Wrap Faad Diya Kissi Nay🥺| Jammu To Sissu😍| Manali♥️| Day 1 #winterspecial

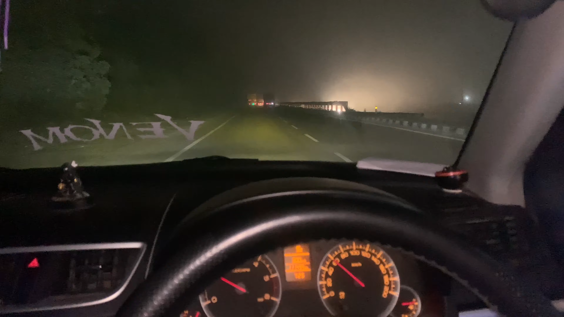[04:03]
� जो दुंद कितनी पड़ चुकी है रास्ते में तो अभी हमें दो रास्ते मिल रहे थे यहां से एक फुल हाईवे एन एक मोड़ था तो अभी दुंद